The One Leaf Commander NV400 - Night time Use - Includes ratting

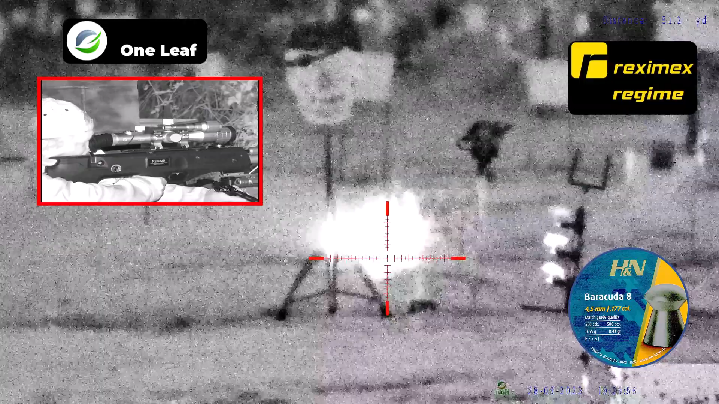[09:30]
Okay then, I've now got the nighttime mode put on, but there's no torch on. This is all Starvis processor.
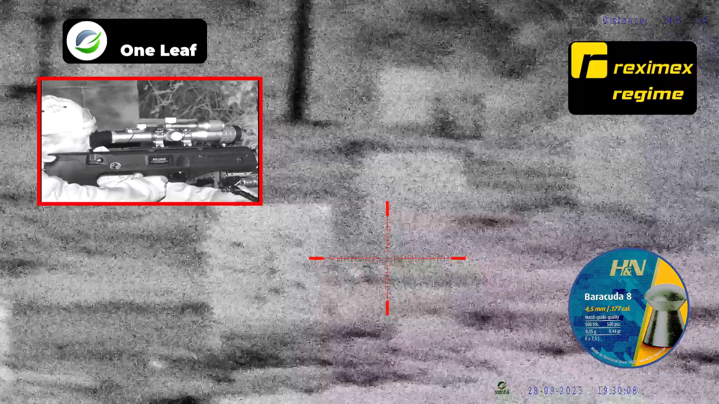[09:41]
It's highlighting this, and it's pitch black. I can't see it when I actually look at it, but you can see it through this. So let's put the torch on, the IR torch.
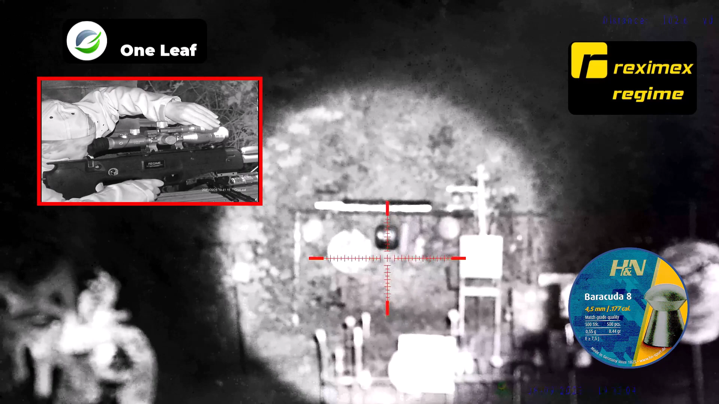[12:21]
I think that's about in the middle. I'll use a coin. That's it focused. You go clockwise to focus it. That's focused at 100 yards. It's pretty bright. And that's on just the first setting on the torch. So let's just come out a bit, flood it out a bit, that's better.
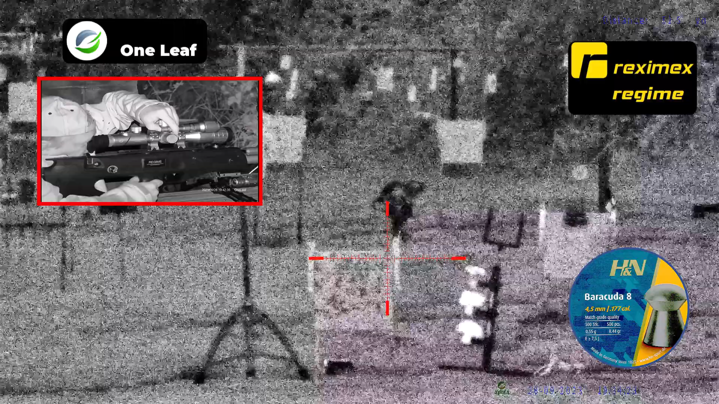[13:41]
I think 1's enough, and 1's good enough out to 45 yards.
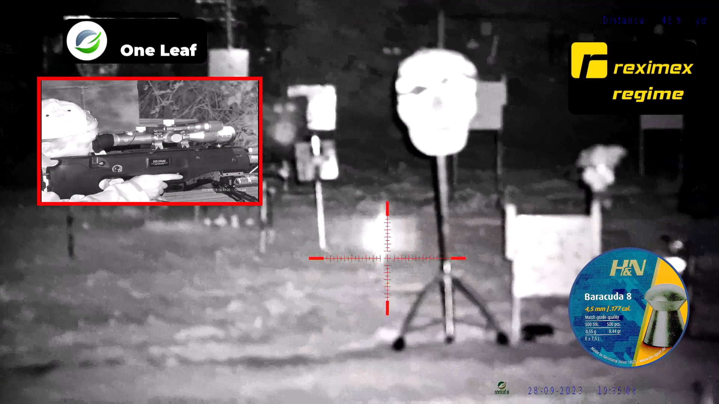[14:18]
Now the torch. Now on some torches you get what they call floaters. It looks like snow, but you don't on this. So that's, there you go.
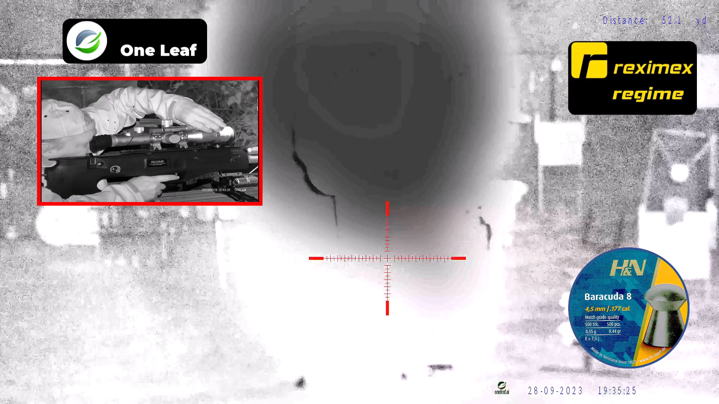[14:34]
That's in the centre of the reticle.
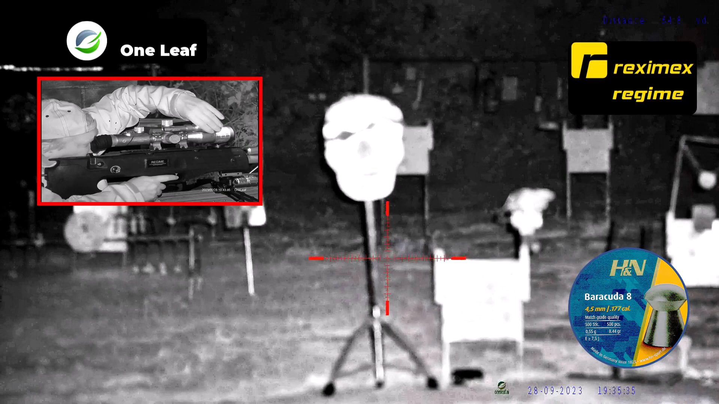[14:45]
Flooded out. Right. So how far is that? 47 yards.
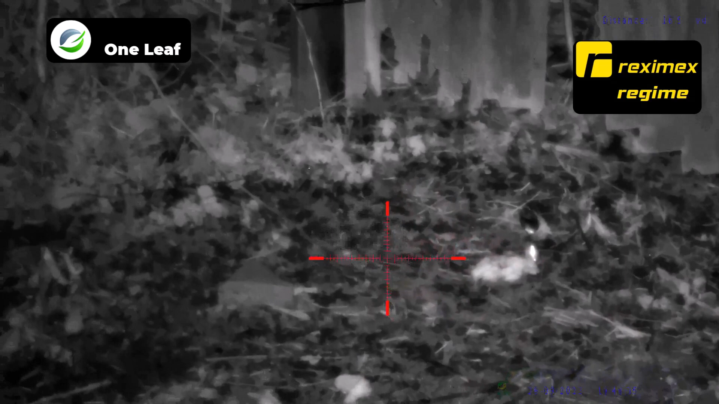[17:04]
120 frames per second and do slow motion. But at night time you get a better picture with 4K and 30 frames per second, which this is in that.
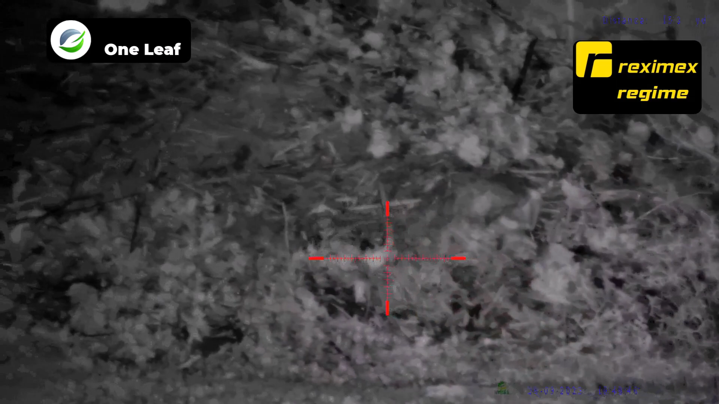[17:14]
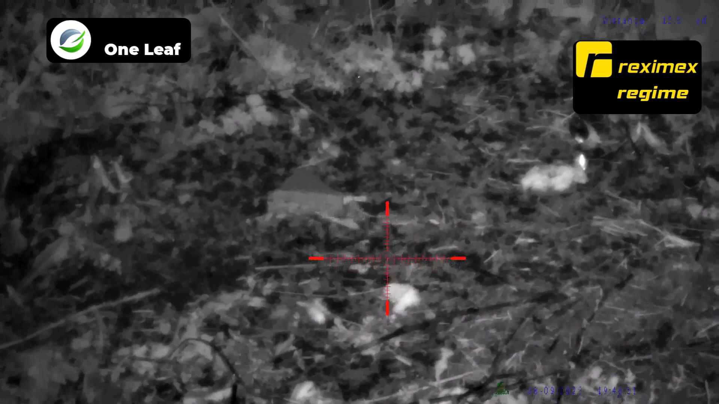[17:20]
The battery's not even moving. Plenty of battery life in it.